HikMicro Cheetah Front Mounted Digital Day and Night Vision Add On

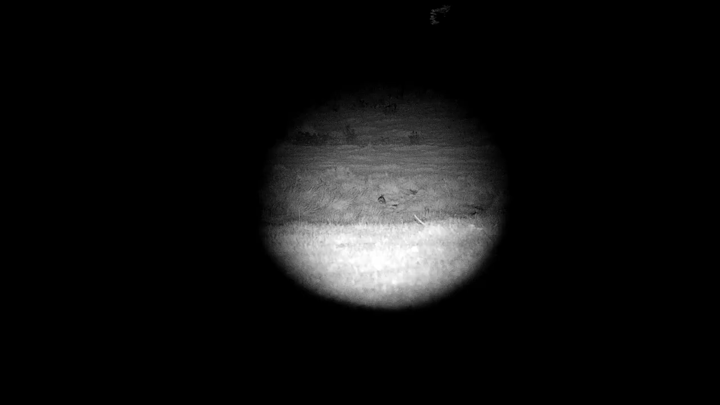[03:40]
a few rabbits there ranging from sort of 30 yards out
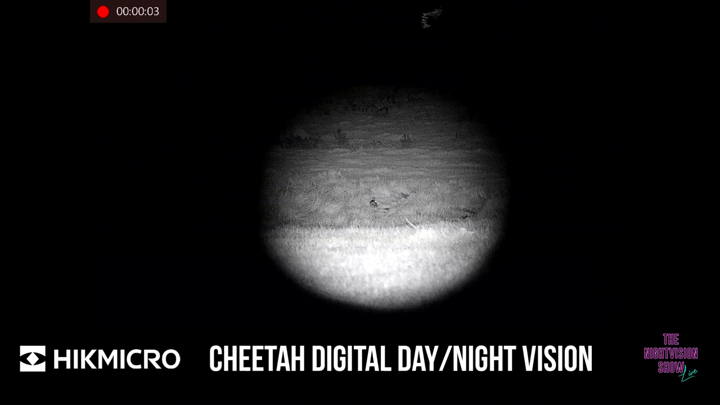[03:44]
to 80 90 yards so again performing well doing what it's meant to do
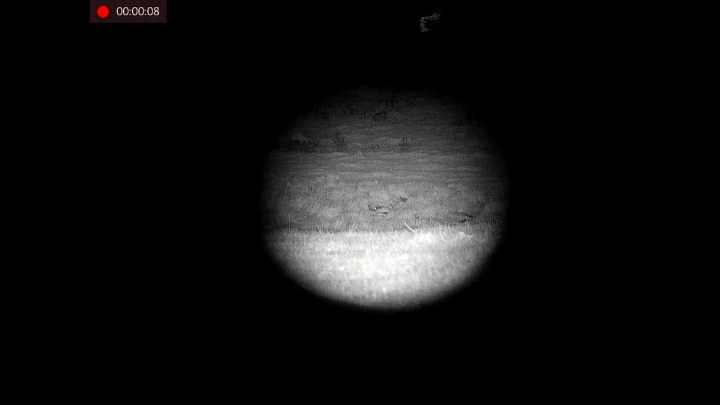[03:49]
uh the imagery is obviously going to be a lot clearer when
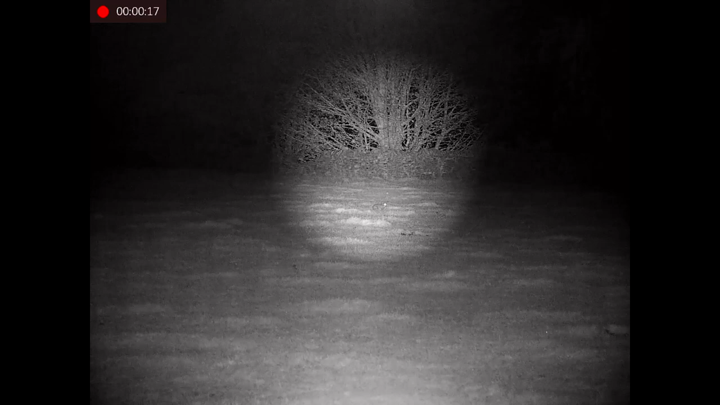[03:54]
um when you're viewing it back because it's just recording through the device
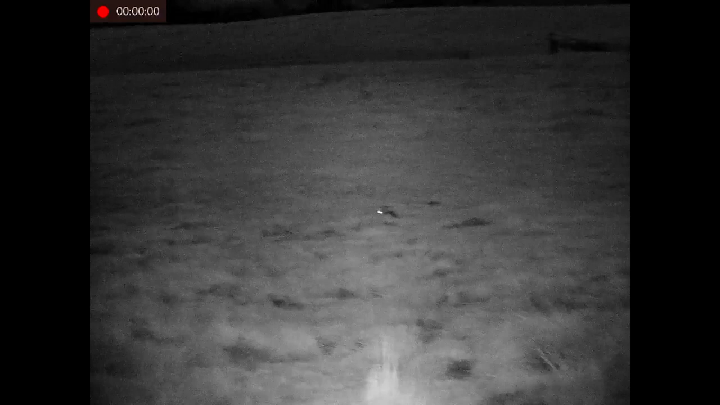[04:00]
an
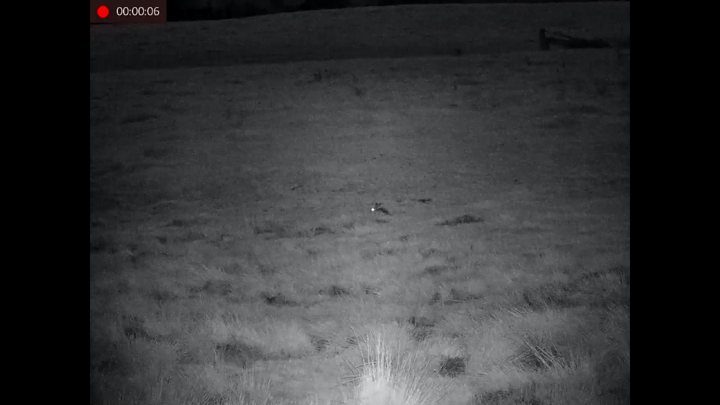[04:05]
additional ir on there tonight put the wicked lights on uh and
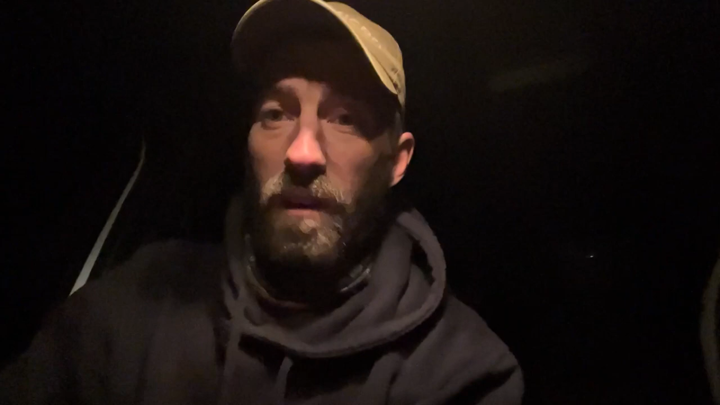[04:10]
that's booming out there done a bit of footage seeing from sort of 140 yards out to
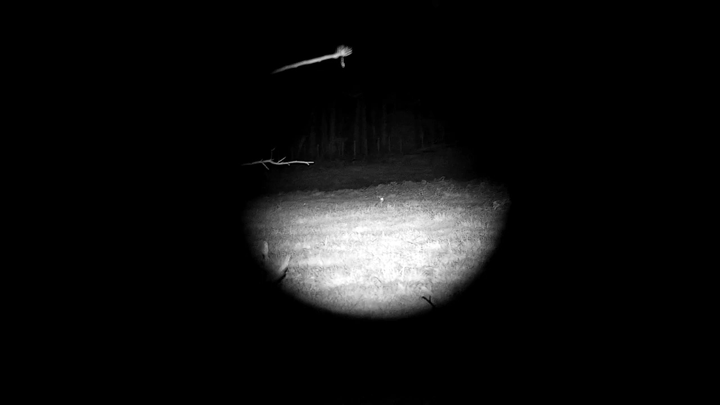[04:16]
300 up to the farmhouse at 600 so again very
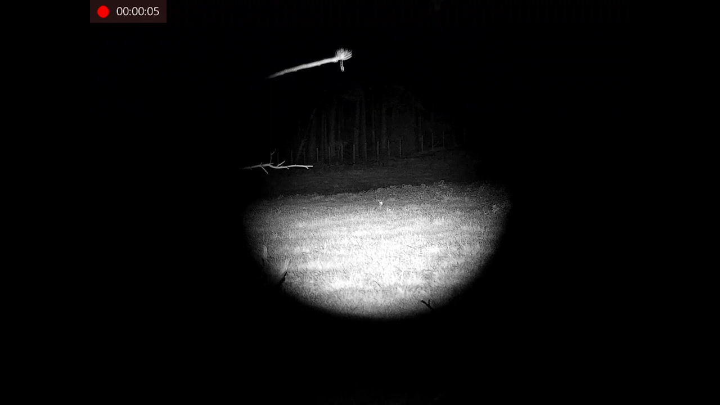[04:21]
capable little unit great for um either the three configurations it can go in either handled spotter a dedicated scope or a clip-on to your normal day scope so
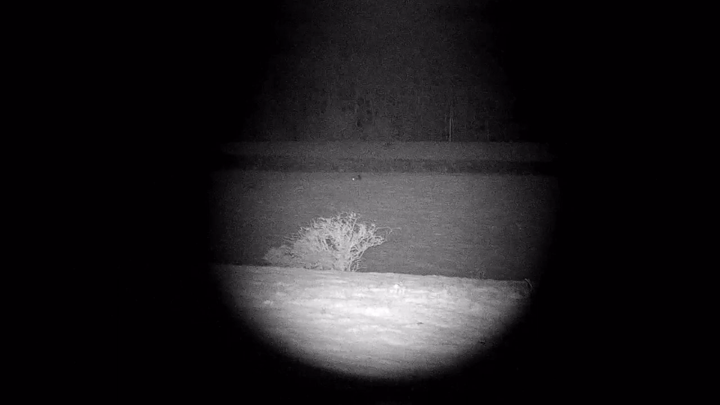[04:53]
the dedicated rifle configuration get it on a centerfire
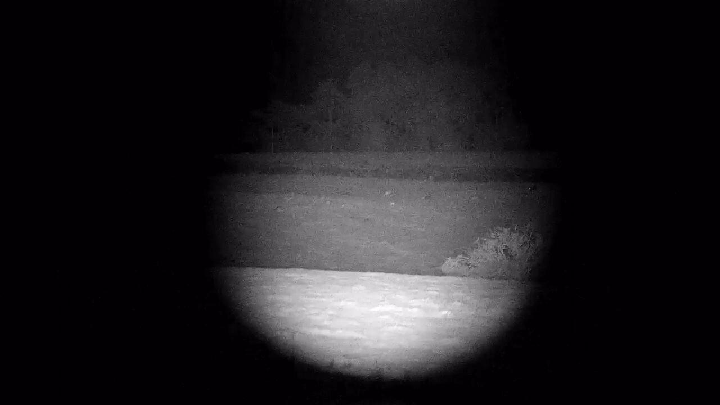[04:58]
uh see how we're going at see if we can get on the foxes the cheetah so i'm going home now because i'm freezing it's a lot colder